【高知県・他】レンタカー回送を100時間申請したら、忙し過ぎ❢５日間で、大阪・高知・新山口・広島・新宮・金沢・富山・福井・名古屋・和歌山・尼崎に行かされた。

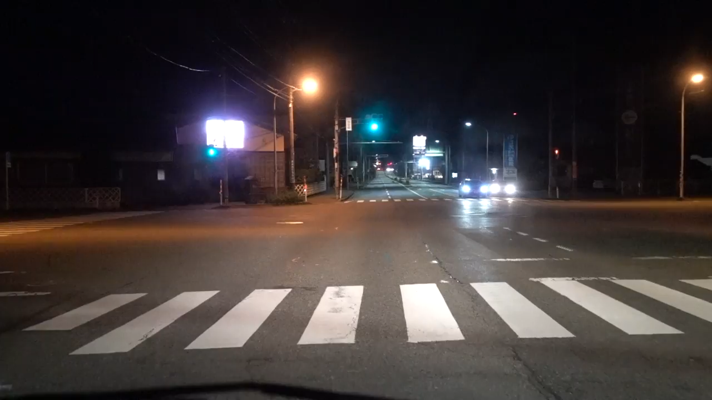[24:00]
はい、そんな感じです。なんか動物歩いております。犬かな。